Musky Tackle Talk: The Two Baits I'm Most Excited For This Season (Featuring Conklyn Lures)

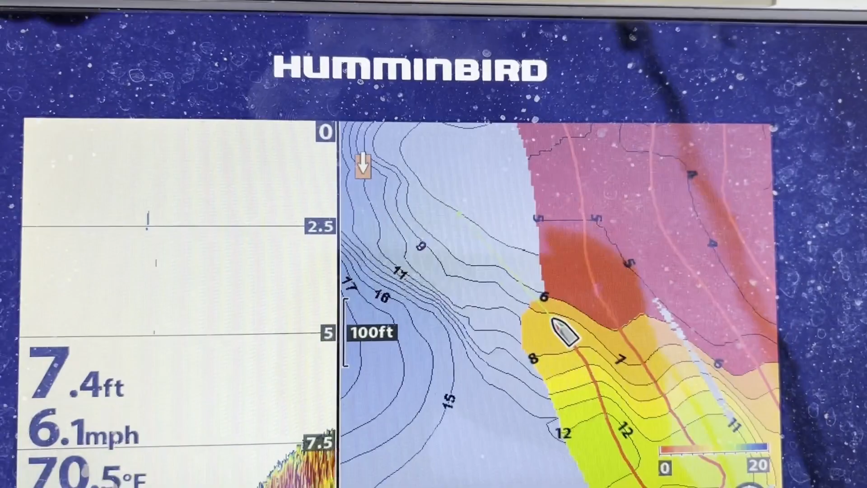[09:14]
On screen: depth 7.4 ft, speed 6.1 mph
auto chart at the same time come in it will come in super handy on eagle which doesn't have good lake maps um and I'm also excited to try it uh late in the fall and when